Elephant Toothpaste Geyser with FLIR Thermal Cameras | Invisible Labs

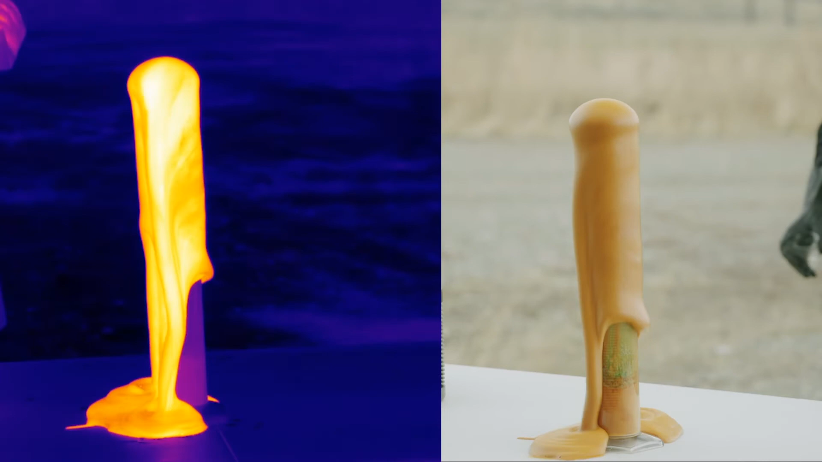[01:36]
Yeah! Look at that! You see this coming off the top?
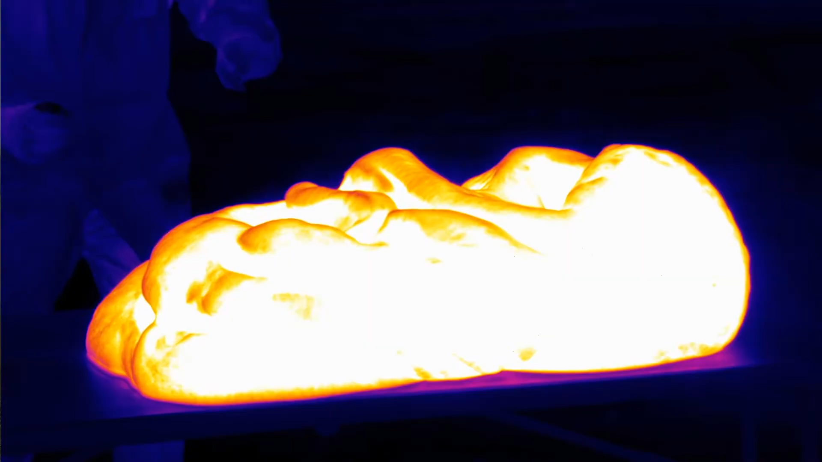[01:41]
You can see that heat. That heat is the exothermic reaction. It's hydrogen peroxide breaking into water and into oxygen gas.
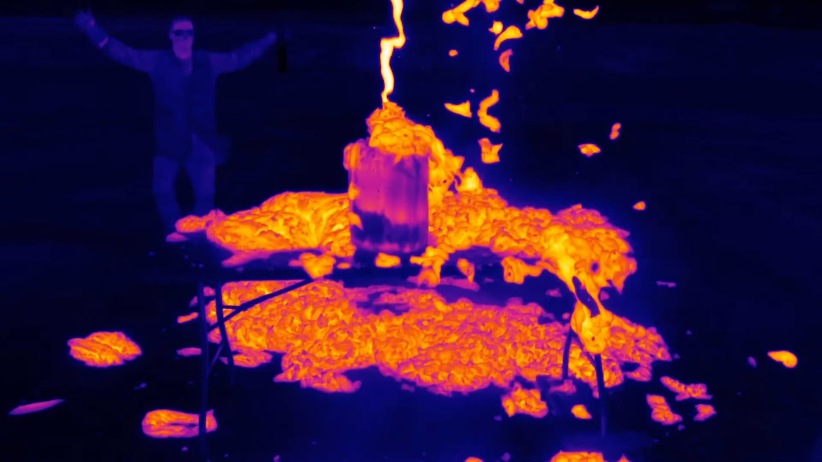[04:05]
It's still going. Okay. And that's when you just say things got a little out of hand.